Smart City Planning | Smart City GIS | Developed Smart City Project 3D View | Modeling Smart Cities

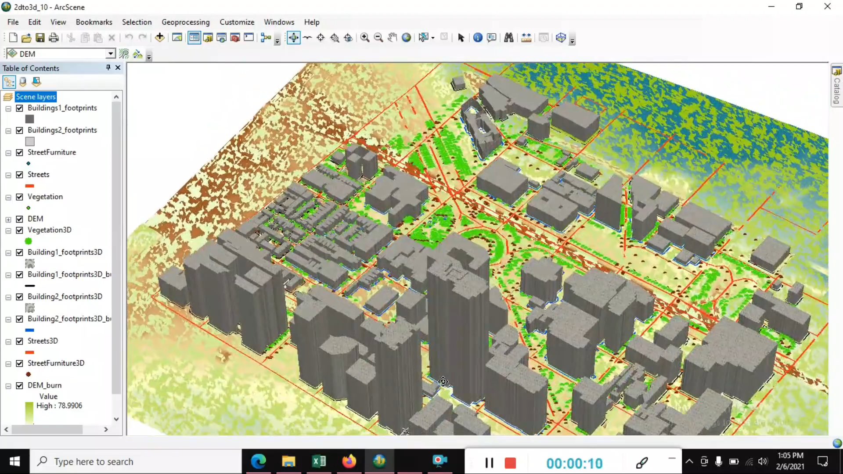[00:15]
for that like these are the arc map adjust row and open
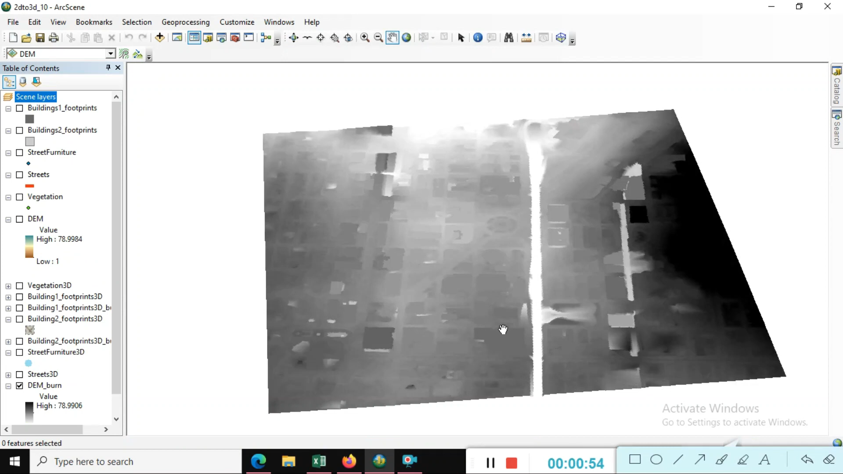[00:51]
then we design here the street line so
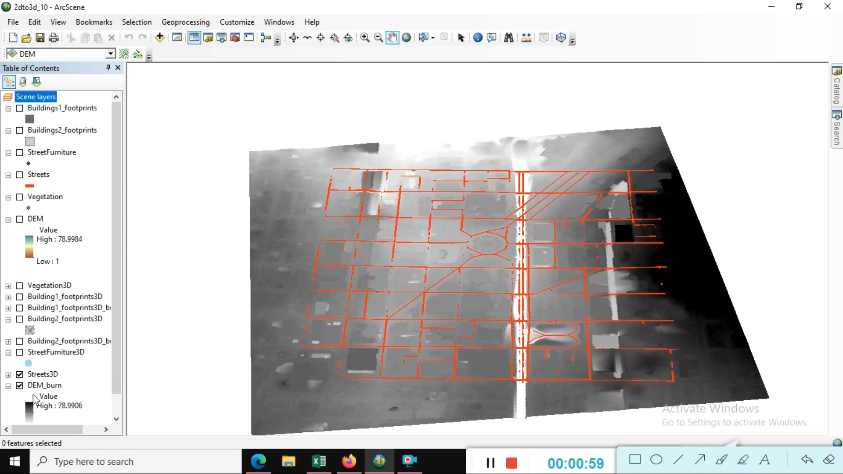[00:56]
some we are here the day our base area